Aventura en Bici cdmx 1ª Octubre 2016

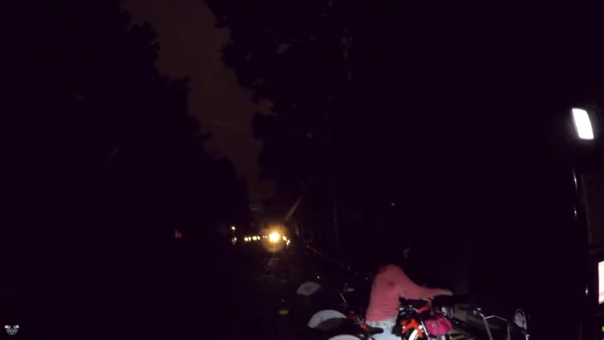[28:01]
Nada más esta calle tan oscura, ni una iluminación, todo está muerto.